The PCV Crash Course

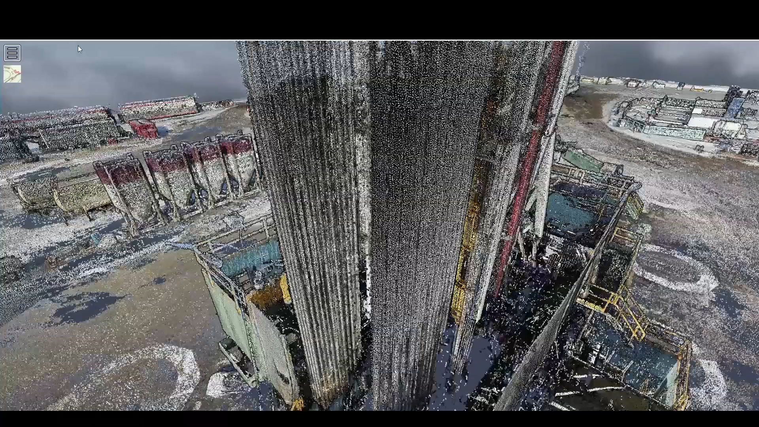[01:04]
Access the toolbar on the left.
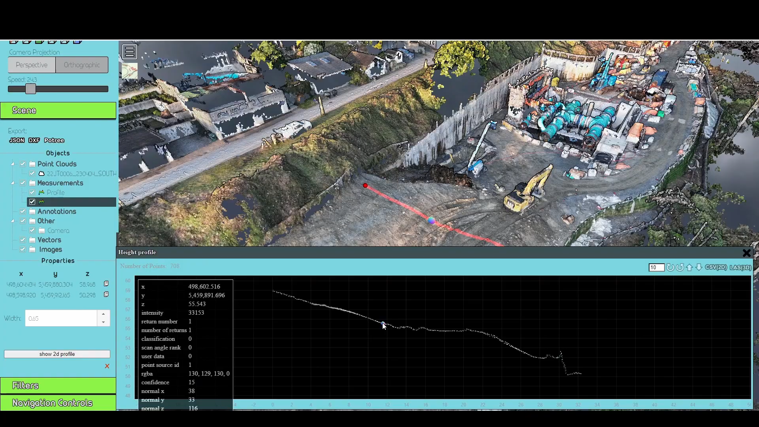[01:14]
or extract a coordinate and elevation.
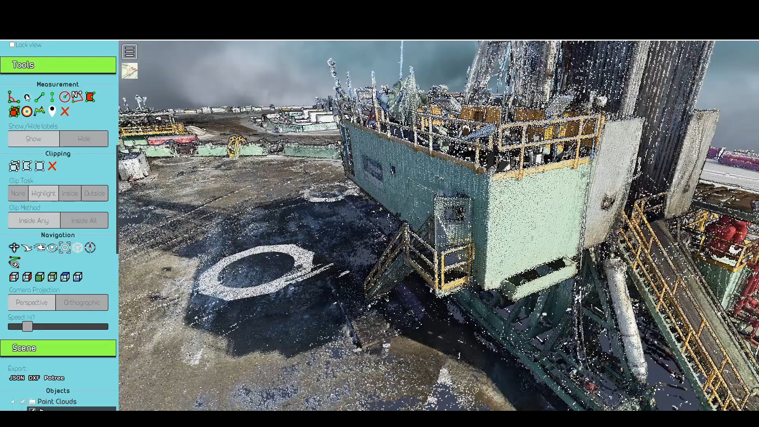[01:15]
Use the clipping tool to slice through the cloud.
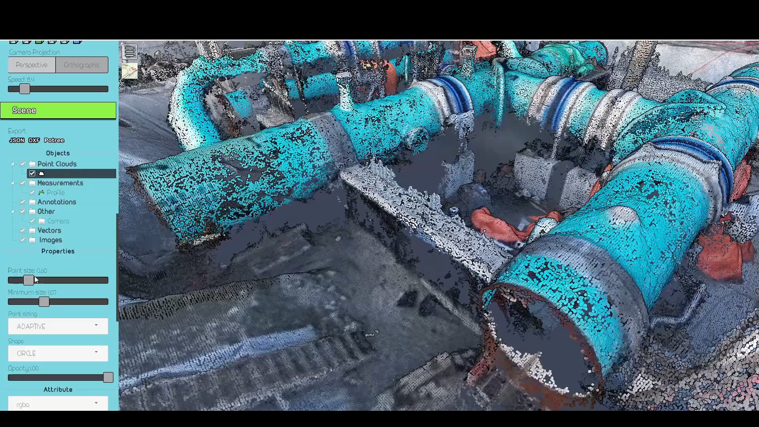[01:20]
Adjust point sizing and point type.
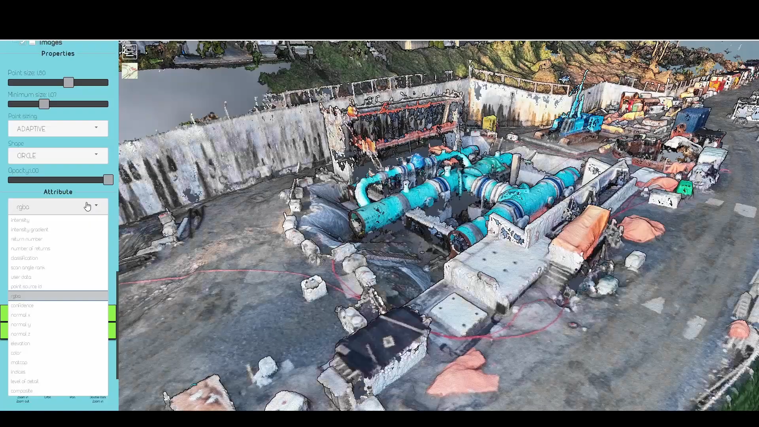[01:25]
View by intensity, elevation height ramp, RGBA, single color, or a mixture of all of the above.
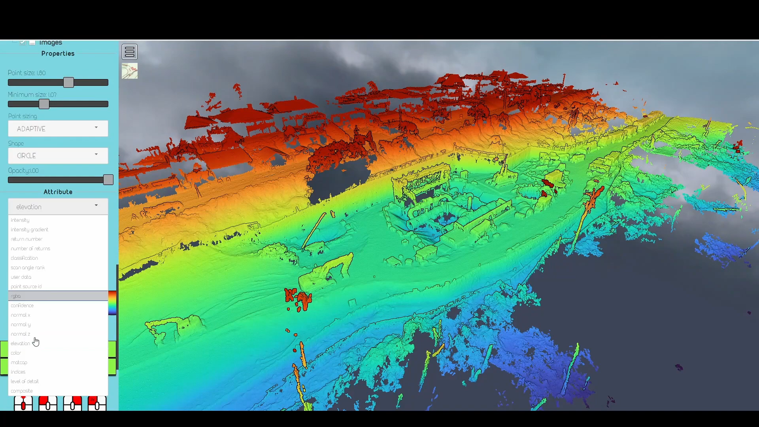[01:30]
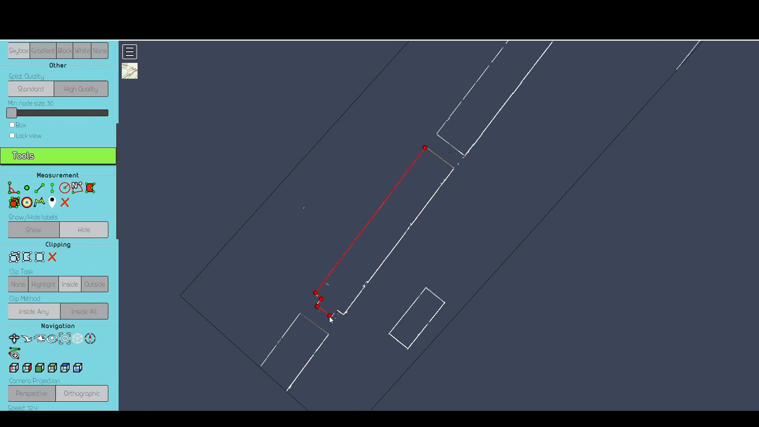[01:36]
Use the measure tools to digitize on the cloud and extract the line work to CAD.
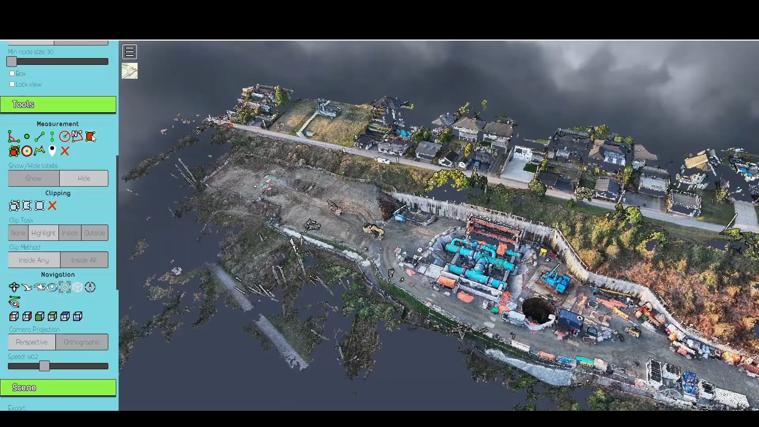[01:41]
Use the area tool to highlight a location for easy collaboration.